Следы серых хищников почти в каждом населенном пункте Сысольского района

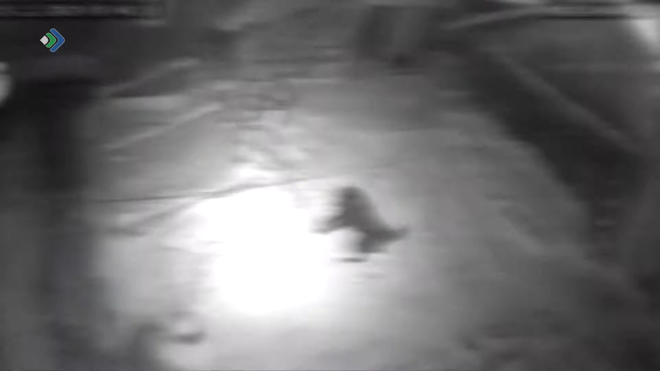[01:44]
Людей хищники обходят стороной, но вот домашние питомцы иногда все же страдают от лесных визитеров.
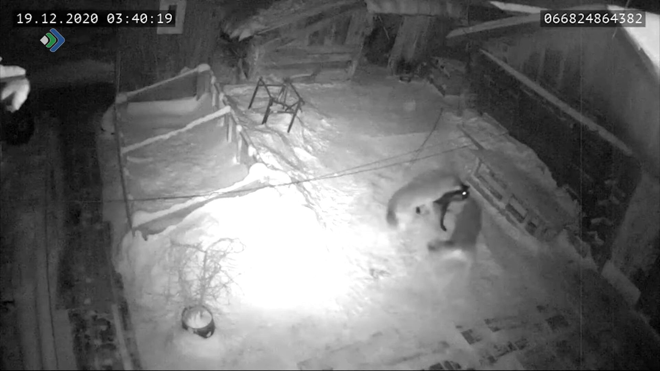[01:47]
Собака для волка как фастфуд для человека. Легко достать, да и риск невелик.